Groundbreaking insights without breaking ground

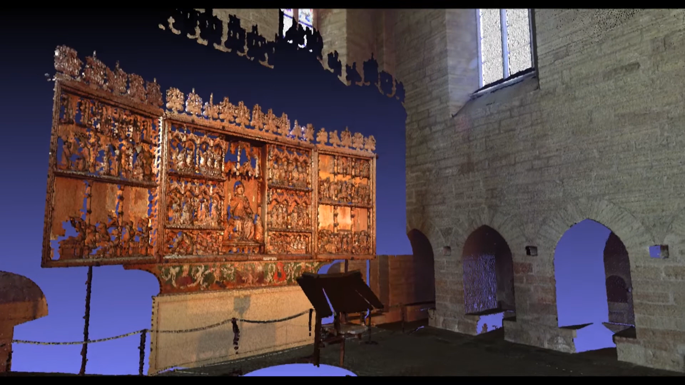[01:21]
This is an example of one such measurement, or point cloud as it's called, from the west part of the church that used to be the main space for the monks in the Bridging Order.
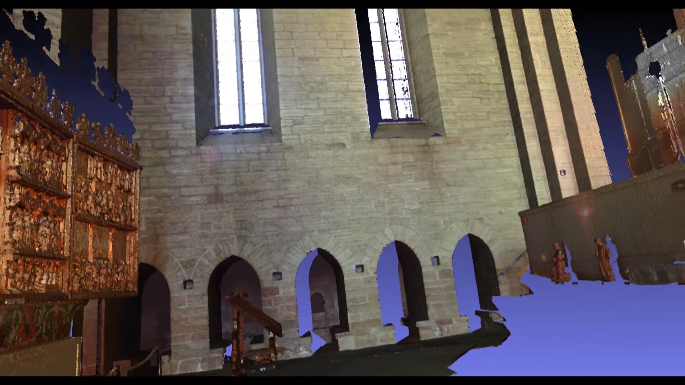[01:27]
The laser beam can't go through any surfaces,
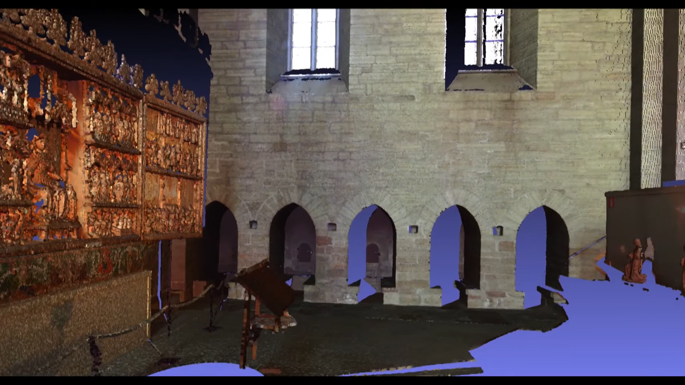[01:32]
so it only records what is, so to speak, visible from its position.
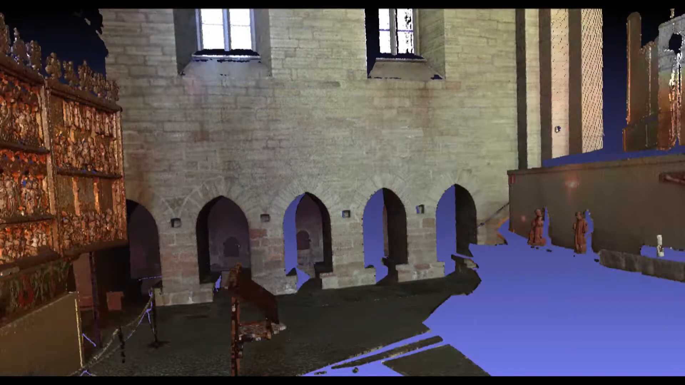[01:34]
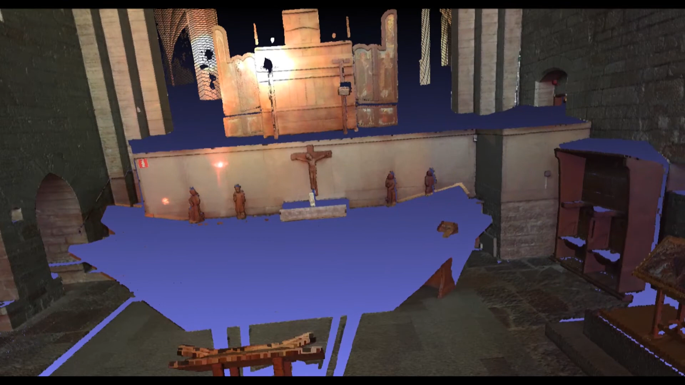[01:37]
It can't measure the back of a surface in one measurement. Therefore,
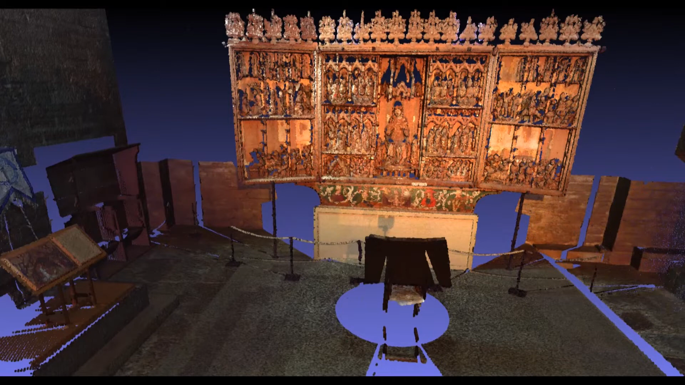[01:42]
it's necessary to move the scanner around to different positions in order to measure all surfaces from several different angles.
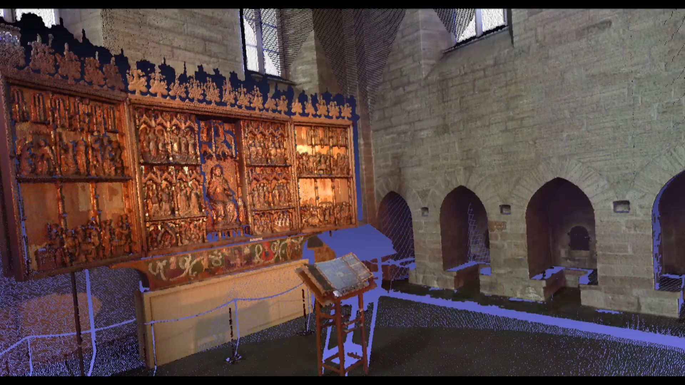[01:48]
In this case, we needed a little more than 80 scanner positions that in total collected around 800 million measurement points. Once that is done, the different scan positions are aligned together by comparing them to each other. Here you can see how a complete model slowly emerges
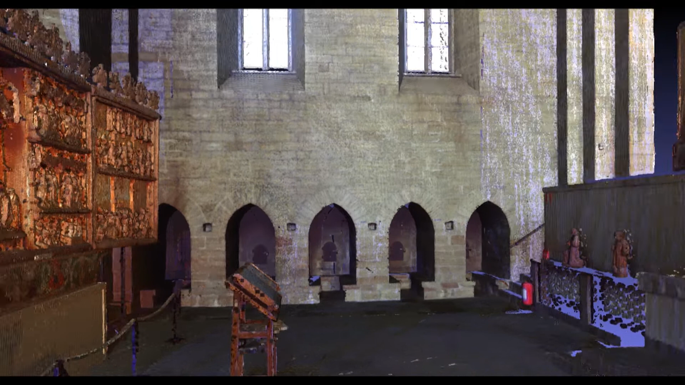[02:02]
as each of the different scans are added one by one. It is just a matter of keep adding scan after scan until you get a 3D model that is as complete as possible.
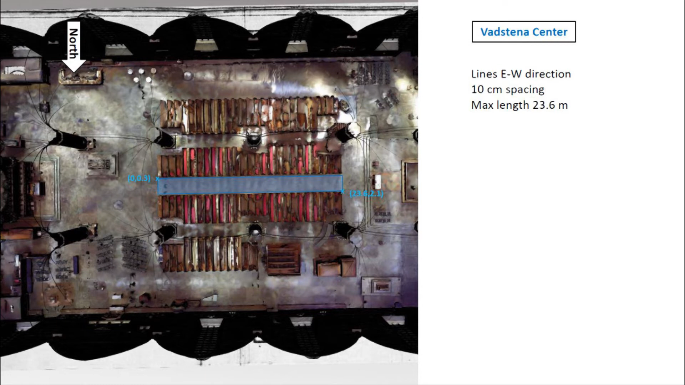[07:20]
but at least we were able to survey the center aisle and a big chunk of the east part of the church. Here, the GPR results from the aisle are shown at different depths.